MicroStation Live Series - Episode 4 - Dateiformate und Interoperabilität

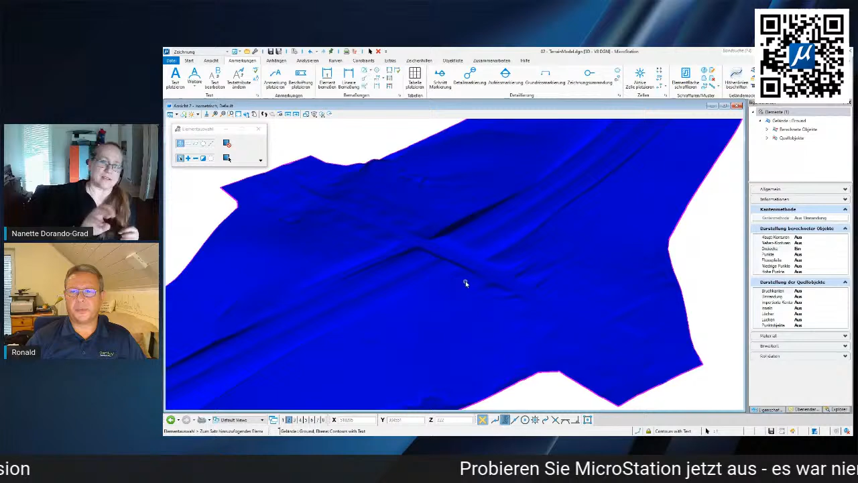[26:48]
Das kann man es erkennen, wenn ich ein bisschen drehe. Also hier geht, unten geht eine Straße einmal quer und die andere Straße soll oben drüber laufen. Das ist schon so weit aufgenommen. Und ja, die Brücke, die noch, die fehlt halt noch, da drüber zu gehen. Ich weiß nicht, ob das ein Fluss ist oder eine Straße. Irgendwas läuft hier unter der Straße durch. Okay. Das ist einfach eine Aufnahme. In dem Gelände sind halt die Quellobjekte drin. Wir haben Bruchkanten, wir haben Umrandungen, wir haben die Koordinaten von Punkten, wir haben Löcher, Inseln, Lücken und so weiter. Ja, Punktobjekte.
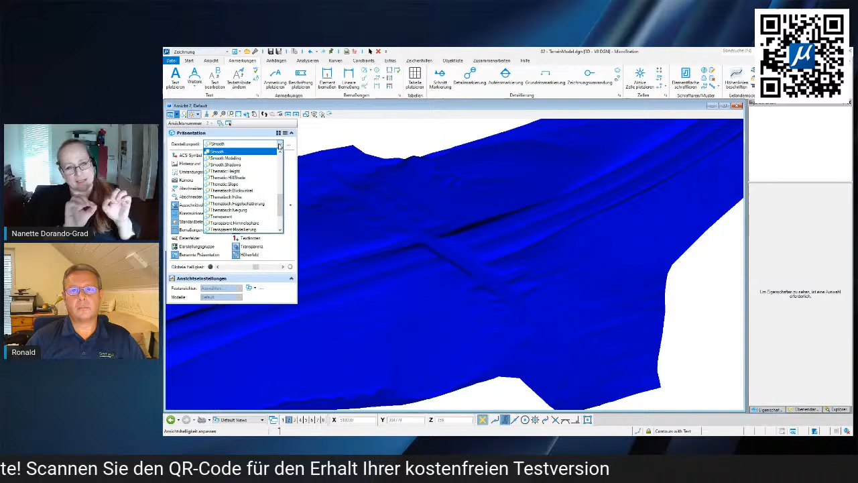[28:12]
wo dann wirklich selbst jedes einzelne Käbelchen und jeder einzelne Transformator, also wirklich superpräzise, aufgenommen wurde.
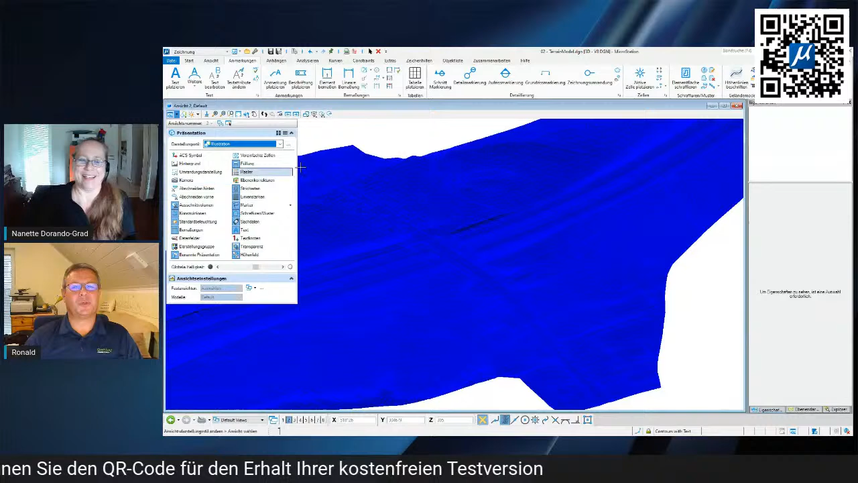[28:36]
Ich wollte mal versuchen, noch ein paar andere Darstellungen hier reinzukriegen, dass man es vielleicht noch ein bisschen besser sieht von der Höhe her.
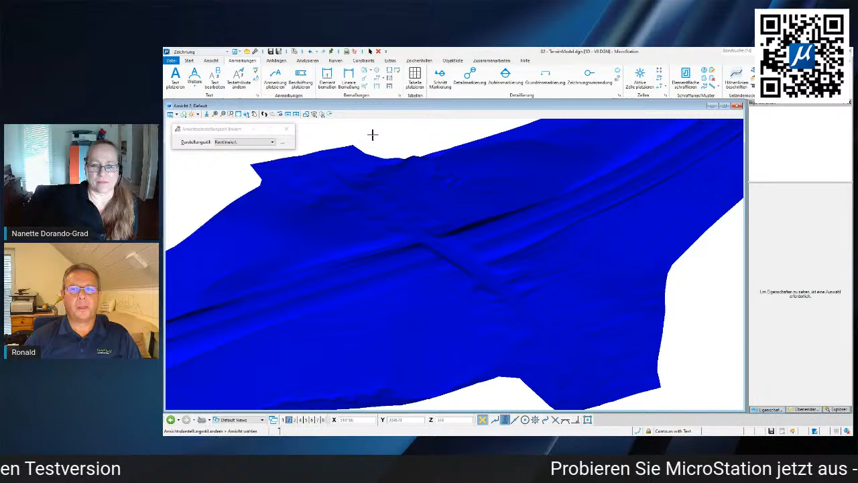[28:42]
Aber das kriegen wir jetzt nicht so schnell hin. Ich denke, das versteht man auch so. Ja. Ich glaube, wenn ich so ein bisschen noch hin und her drehe, dann sieht man, worum es da geht. Und ja, hier geht es halt um eine Basis auch.
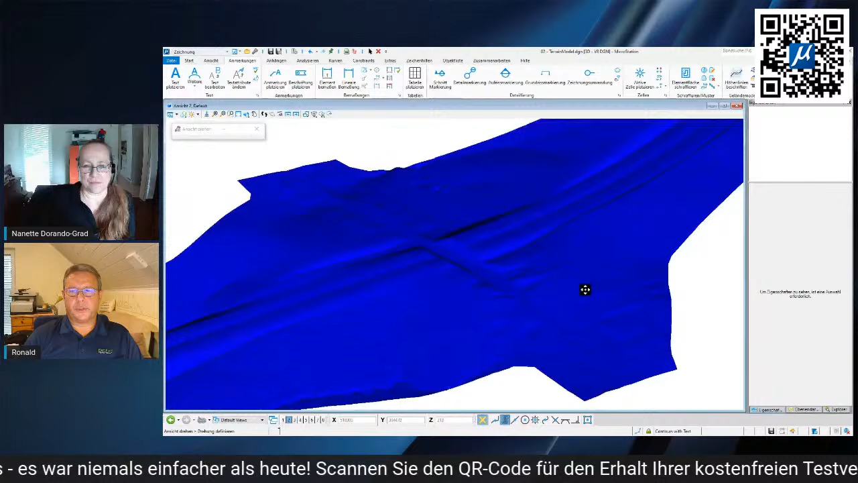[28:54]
Und solche Dinge kommen auch teilweise aus Bentley-Tiefbau-Applikationen oder eben aus anderen Anwendungen, wo immer das dann erstellt wurde.
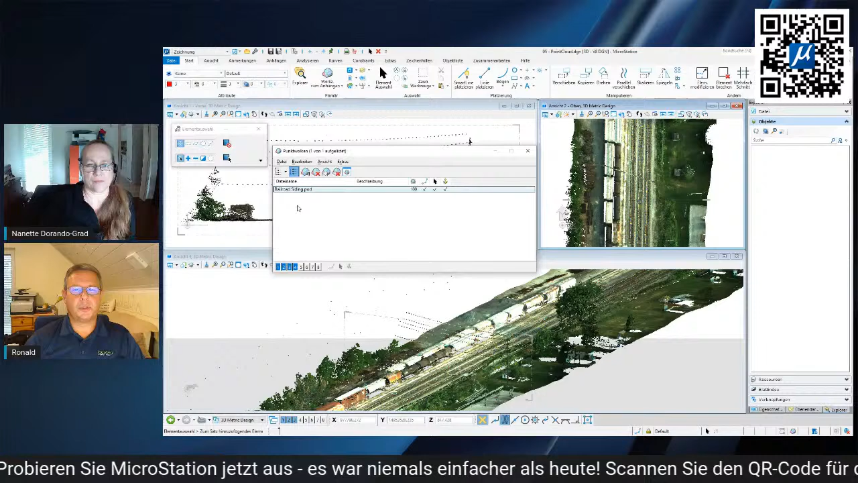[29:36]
Ich habe hier die Punktwolke angehängt. Ich muss das also irgendwann mal machen. Und auch hier sieht man jetzt praktisch, wie viele Formate dort verfügbar sind. Und verschiedene Hersteller, Leica, Riegel und so weiter, oder allgemeine Formate. LAS, LRZ, XYZ-Dateien, ASCII-Dateien. Also alles Mögliche kann hier eingelesen werden, direkt.
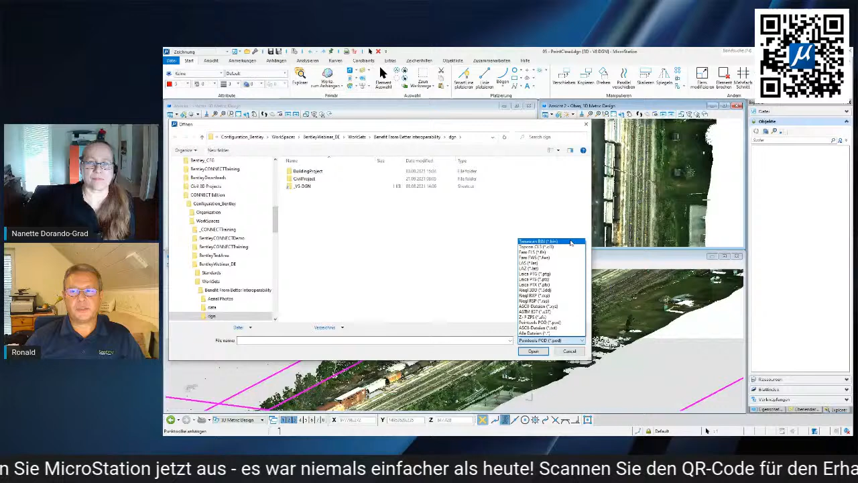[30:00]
Fairerweise muss ich dazu sagen, dass wir das intern dann ins eigene Format, ins POD-Format umrechnen. Also das beim ersten Mal, wenn ich zum ersten Mal eine LRZ kriege, oder eine, weiß ich nicht, eine E57-Datei, dann kann ich die öffnen.
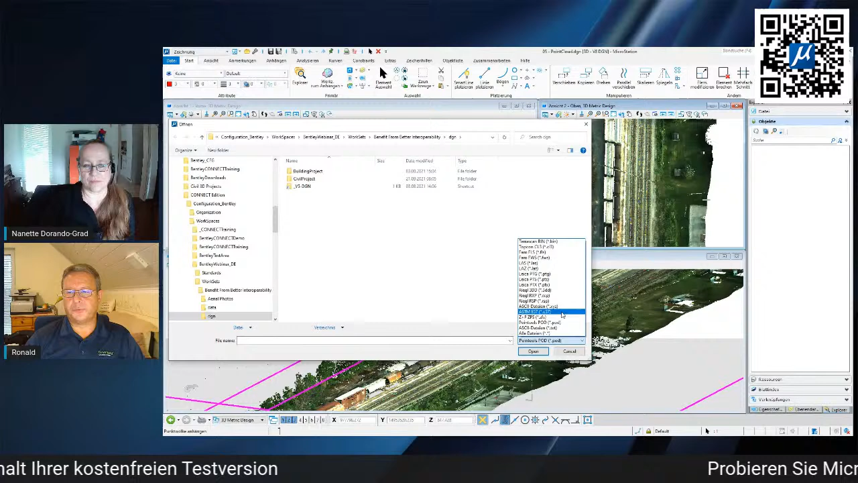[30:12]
Und dann muss ich ein bisschen Zeit investieren, dass die dann ins POD umgemandet wird. Macht MicroStation das automatisch, oder muss ich es anschützen? Muss man gar nichts tun. Also ich stelle hier ein, ich habe eine E57, lade die E57-Datei und gehe zu einem kleinen Balken, da unten so einen Fortschrittsbalken durch, bis er fertig ist.
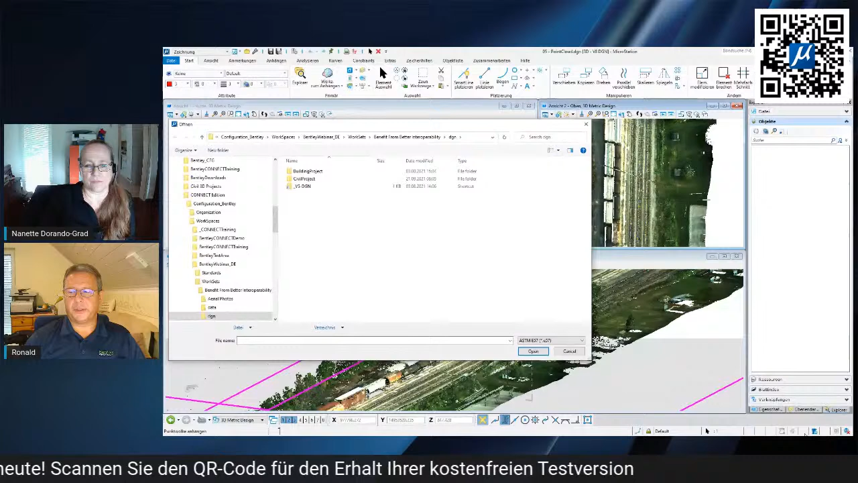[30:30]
Und dann hat man die POD-Datei auch gleichzeitig noch zur Verfügung. Und wenn sich nichts mehr ändert an der Wolke, braucht man es auch nie wieder machen. So kann man also Punktwolken einlesen und dann am Ende, das ist, was man da bekommt.
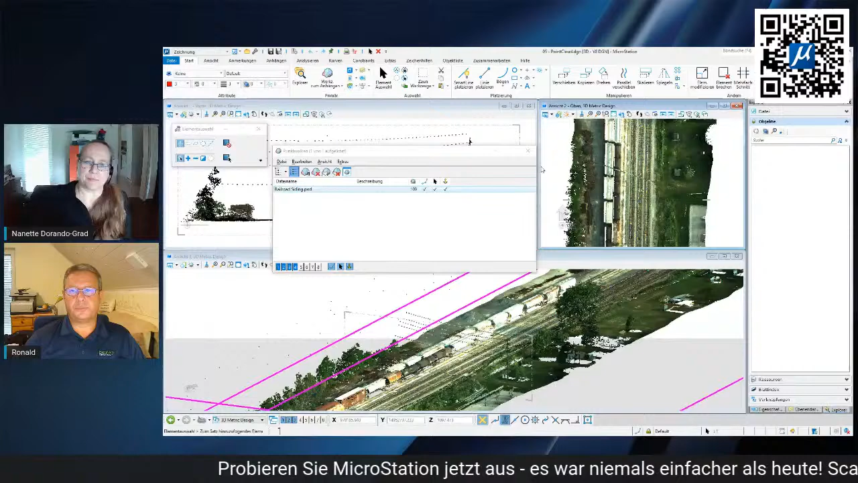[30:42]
Ich habe hier mal so drei Ansichten gemacht. Ich habe hier eine 3D-Ansicht von der Punktwolke, das ist also ein Stückchen Gleis, was da aufgenommen wurde, sogar mit Zügen drauf und so weiter.
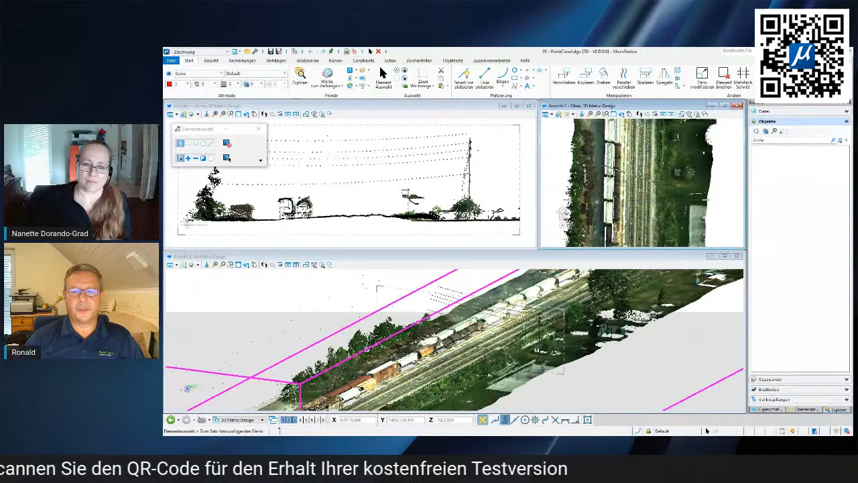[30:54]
Und die Idee war, dass wir einfach mal gucken, über eine Schnittdarstellung, die wir hier definiert haben, das ist ein reines MicroStation-Tool, haben wir dann diese Ansicht bekommen hier oben, diese geschnittene Ansicht.
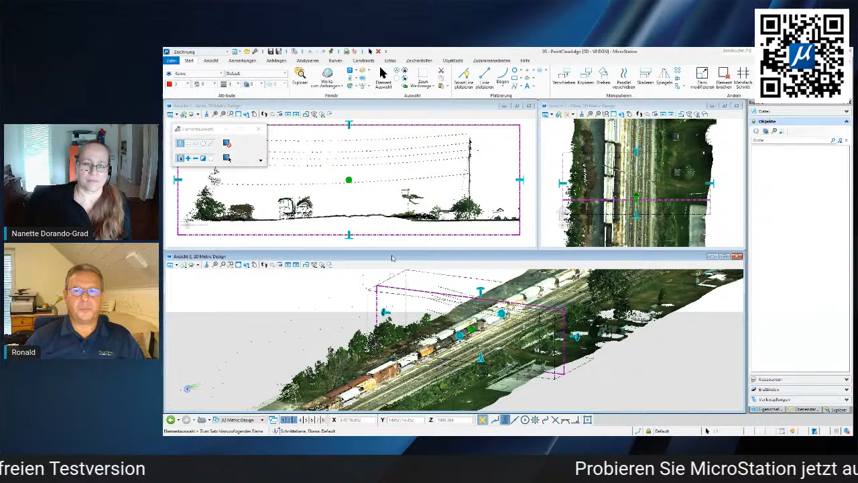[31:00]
Und man sieht hier quasi die Waggons auf der Schiene, das ist dieser Bereich der Punktwolke. Und man sieht oben drüber,
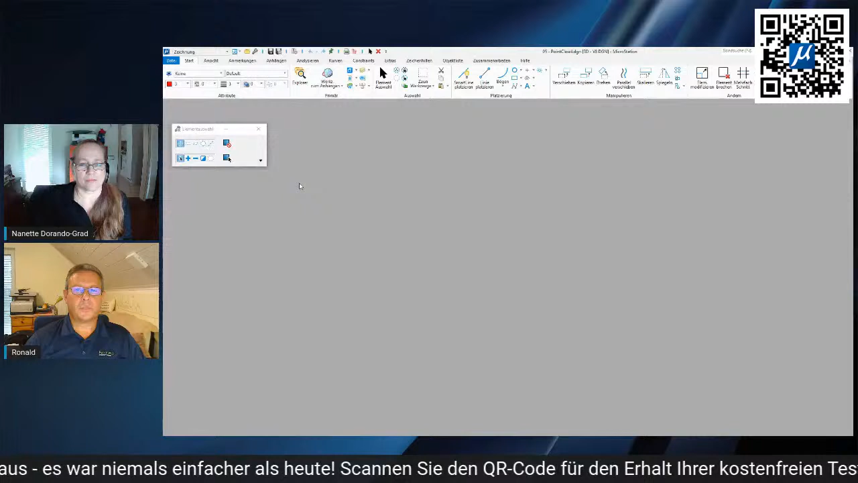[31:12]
einmal das Bild neu aufbauen, warum nicht?
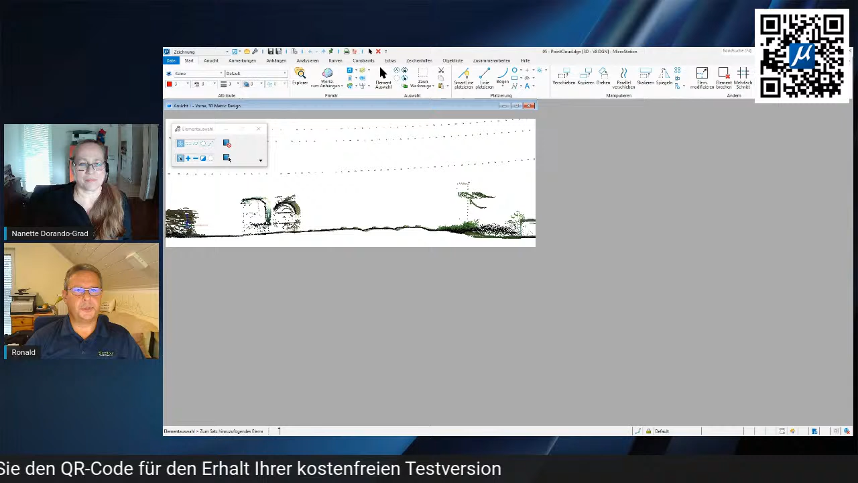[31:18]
Hat man auch lange nicht. Ronald, wir sind live. Irgendwas rechnet Michael zwischen gerade, keine Ahnung, was er da tut. Jetzt ist er wieder da.
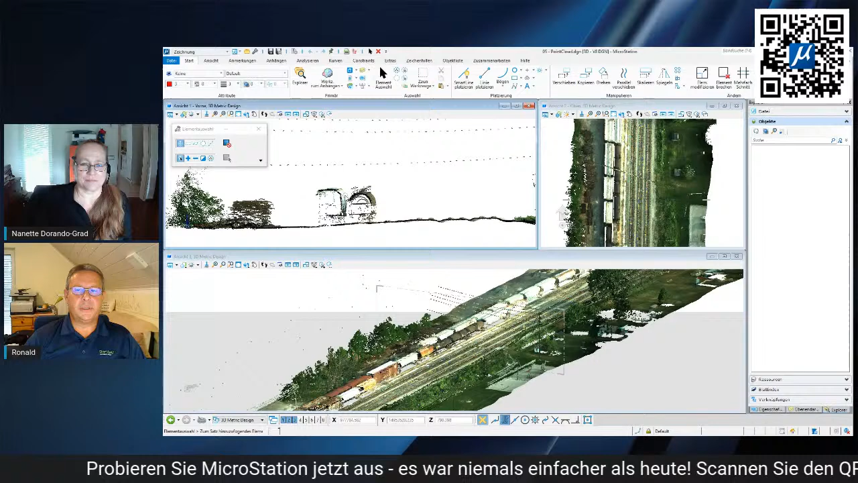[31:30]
Also wir haben hier die Waggons auf der Schiene und oben drüber ist eine Stromleitung, die die Eisenbahn kreuzt. Und die Idee war hier, oder die Aufgabe, unter anderem eine der Aufgaben ist zu analysieren,
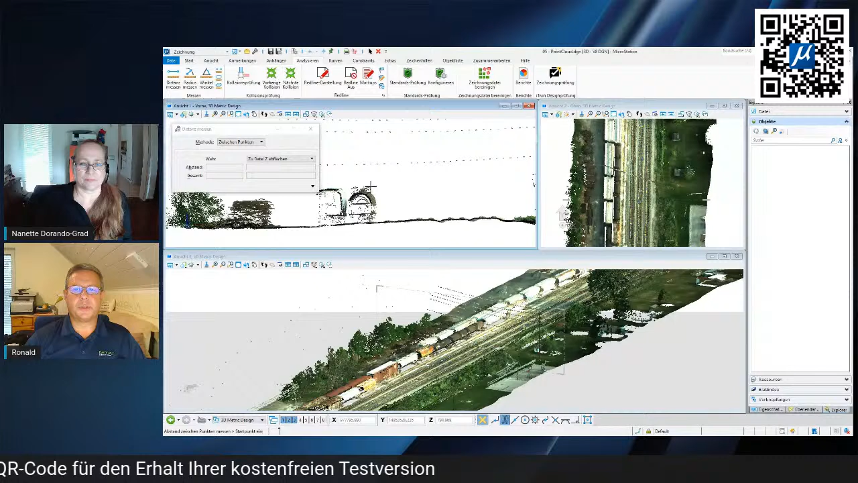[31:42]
wie ist dann der Abstand zwischen den Waggons, wenn sie auf der Schiene da vorbeifahren, und der Stromleitung.
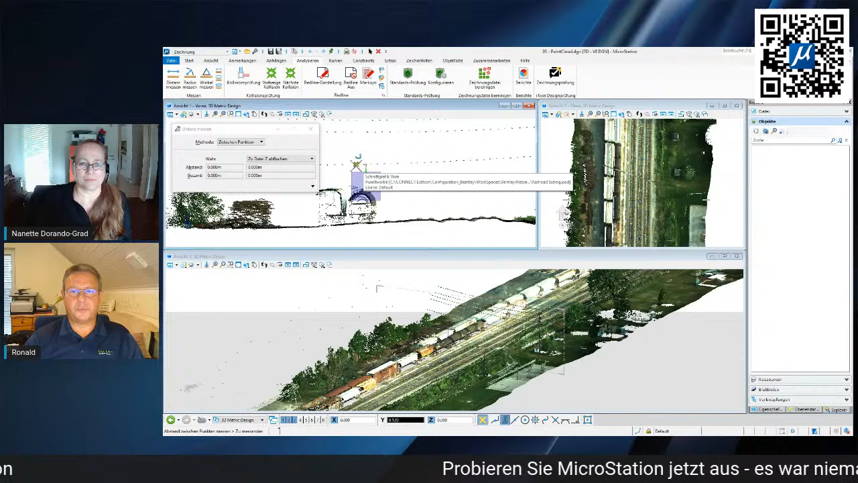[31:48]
Jetzt gucke ich mal, ich glaube, da ist ungefähr der tiefste Punkt. Wenn ich das rausmesse, dann sieht man, das sind 9,12 Meter in etwa. Die Vorschrift ist aber 10 Meter Abstand zu den oberen Punkten der Fahrzeuge.